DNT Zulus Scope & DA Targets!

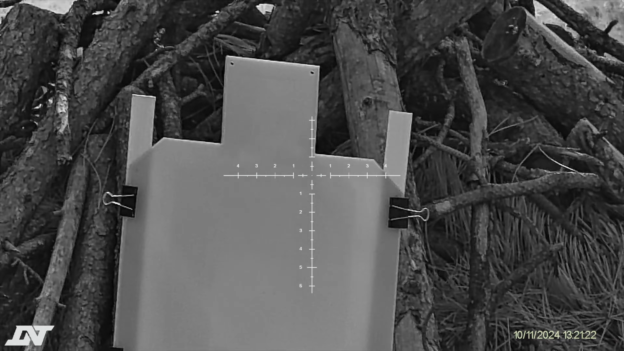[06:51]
What I'm gonna do is make sure I'm leveled roughly. And you can see the mill hash marks above the center point.
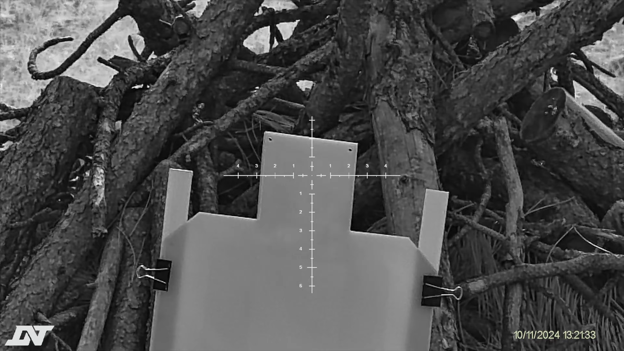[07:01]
You've got half one, half two, half three, and so on. I'm just going to put the 2 mil hash mark on the very top of the target there,